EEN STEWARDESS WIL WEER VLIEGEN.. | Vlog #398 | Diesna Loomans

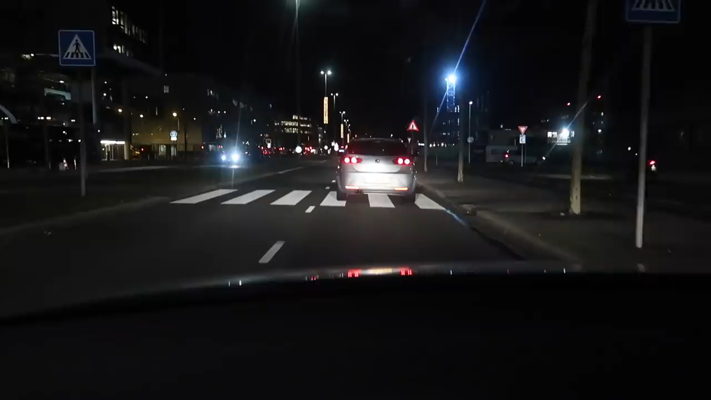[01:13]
Dit is dus ook zo'n file waar je de laatste tijd altijd rekening mee moet houden. Want dit is bij de poort van Schiphol-Oost. En daar staat een hele rij voordat je naar binnen kan. Trouwens, vandaag valt het volgens mij wel mee, want het gaat heel snel door op dit moment. Even voor iedereen die nu komt indroppen.